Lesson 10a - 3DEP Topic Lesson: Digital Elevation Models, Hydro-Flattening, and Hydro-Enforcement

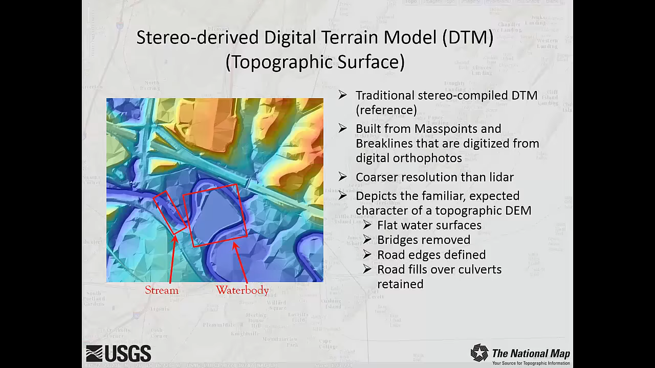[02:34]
including flat water surfaces, removal of bridges, defined road edges, and retention of road fills over drainage culverts. A pure LiDAR DEM is a representation of the surface created strictly from the LiDAR point cloud data. This type of DEM is problematic for mapping purposes due to the unacceptable appearance of water surfaces. Water surfaces do not provide LiDAR return, which results in the triangulation artifacts, or tinning, that you see in this image.
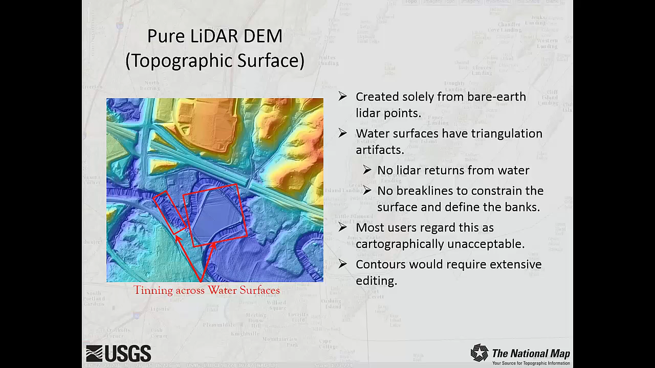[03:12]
The pure LiDAR DEM has no brake lines to constrain the water surface and define the banks. The appearance of the water surface renders this type of DEM as unacceptable, cartographically speaking. The simple hydroflattened DEM is a representation of the surface that is cartographically acceptable in appearance and is suitable for creating contours. Offensive triangulation artifacts have been removed. Note the different appearance of the water features compared to the previous slide.
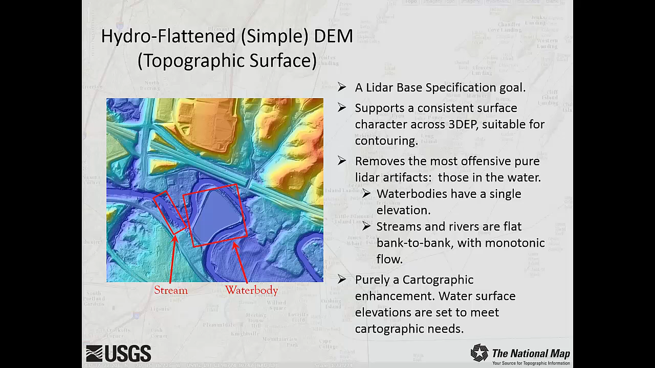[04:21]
of water volume flow or any other hydrologic or hydraulic modeling. Topographic contours created from hydroflattened DEMs are created with the bridge decks removed from the model, but road surfaces are left intact over drainage culverts. The enhanced hydroflattened DEM has all the characteristics of a simple hydroflattened DEM, but with further delineation of features such as roads, single line drainages, ridges, bridge crossings, and buildings.
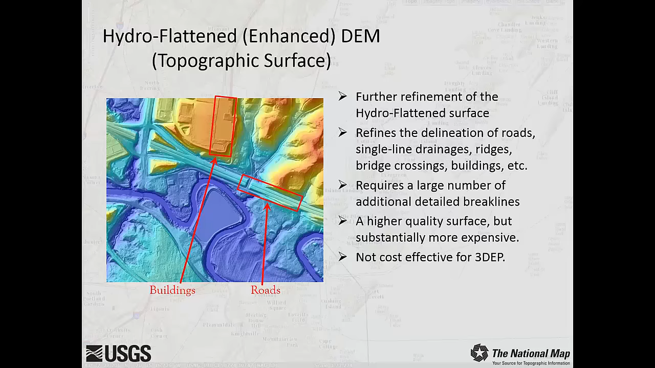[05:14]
Although the result is a very high quality surface model, it is not cost effective for the 3DEP program. So far, we have discussed four types of topographic DEMs. Now let's look at the two types of hydrologic DEMs. The hydro-enforced DEM is a surface used by engineers for hydraulic and hydrologic modeling. Although similar to the hydroflattened DEM, it has additional surface modifications to allow water to flow across the surface as it does in the real world.
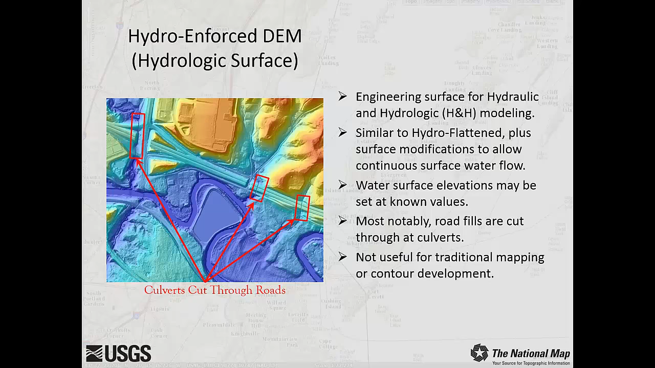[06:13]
This representation of hydro-enforcement is critical for accurate modeling, but not used for traditional mapping purposes or creation of topographic contours. Another type of hydrologic DEM is the hydro-conditioned DEM. This DEM is similar to the hydro-enforced surface, but with additional treatments. In most landscapes, there are depressions that have no internal drainage path. These are known as sinks. When it rains, these depressions fill until the water reaches a downhill outlet path, where the water is allowed to escape the sink.
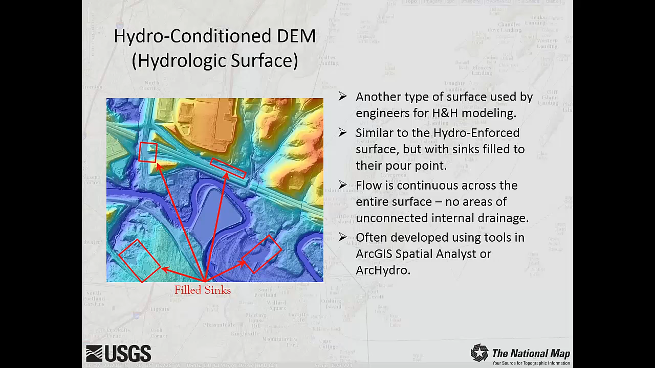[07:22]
The result is a flattened ground area over which mottled water can flow unimpeded across the entire surface, with no areas of unconnected internal drainage. This type of hydrologic DEM is known as a hydro-conditioned DEM. Next, let's discuss brake lines.
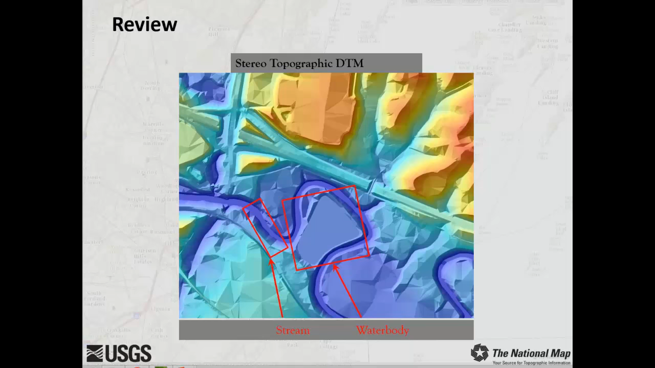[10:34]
Stereo-topographic digital terrain model, or DTM.
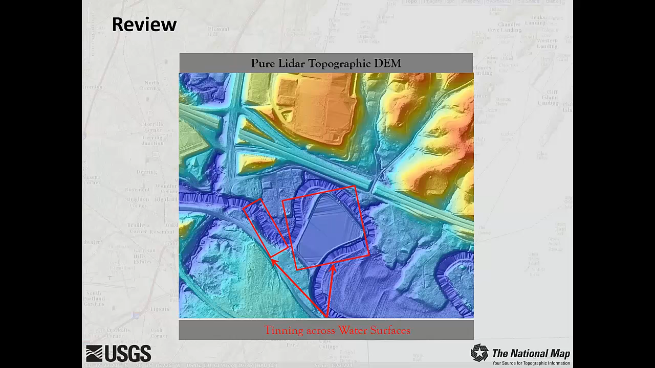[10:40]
Pure LiDAR topographic DEM.
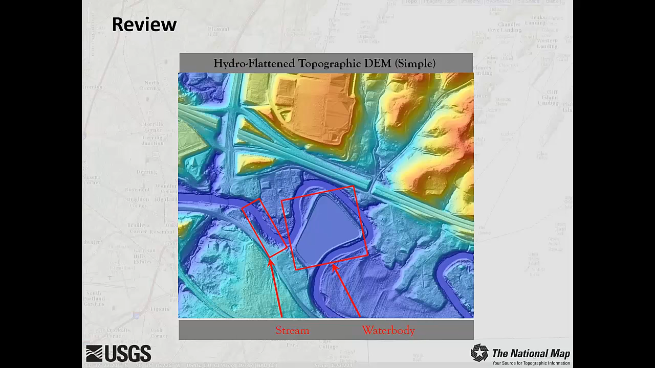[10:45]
Hydro-flattened topographic DEM.
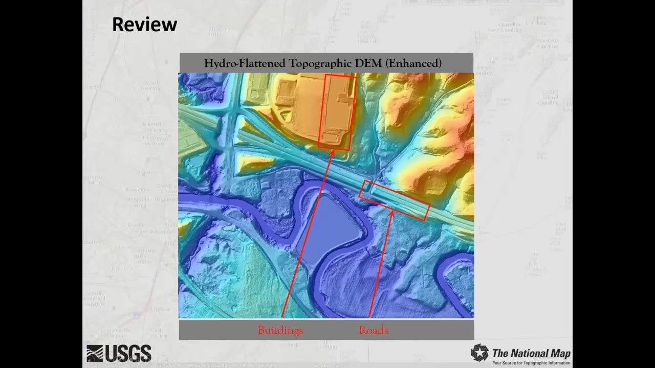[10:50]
Hydro-flattened topographic DEM. Hydro-flattened topographic DEM.
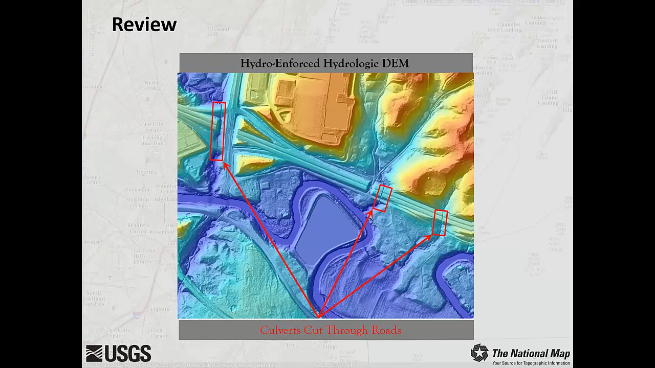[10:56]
Hydro-enforced hydrologic DEM. Hydro-conditioned hydrologic DEM.
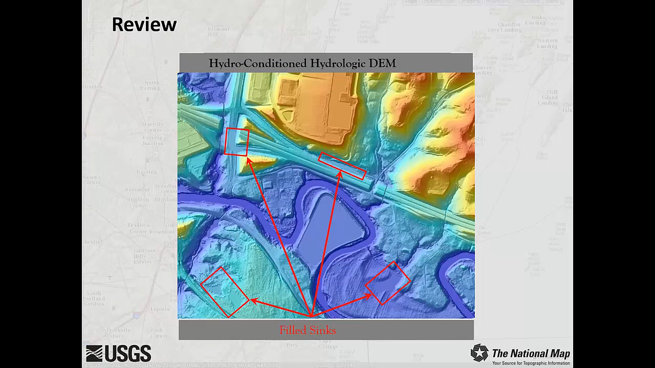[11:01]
In this 3-depth topic lesson, we demonstrated how to determine which type of DEM is best suited for specific purposes.